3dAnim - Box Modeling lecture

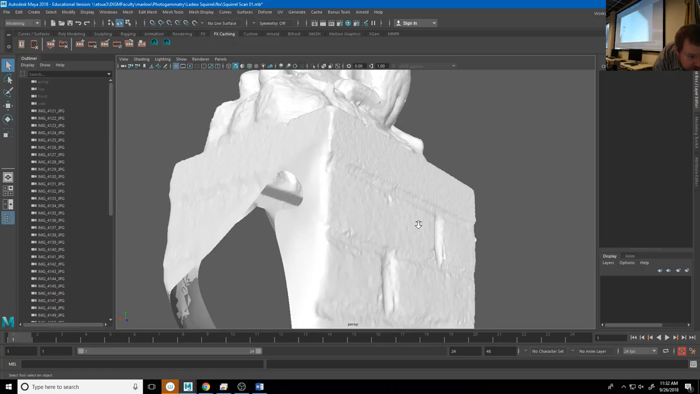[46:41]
intricate detail in there and if i hit four where you can see the wire frame right this
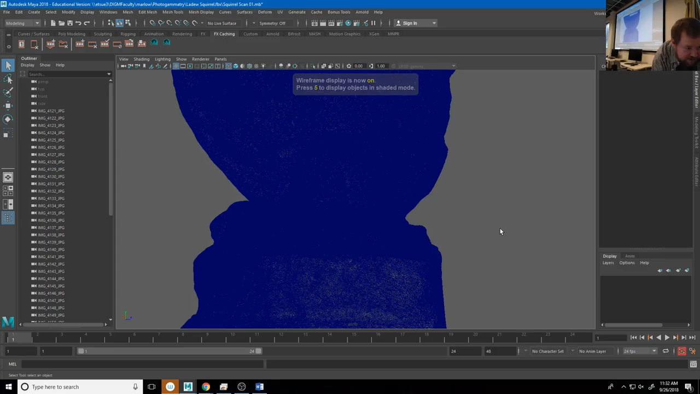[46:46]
is a really dense mesh all right it's also made out
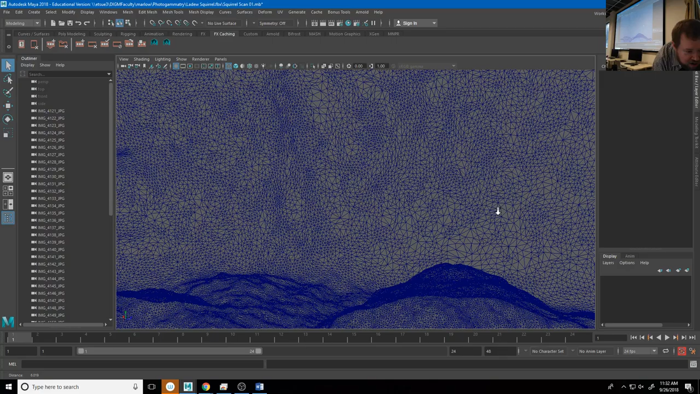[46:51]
of a whole bunch of little tiny triangles not very useful so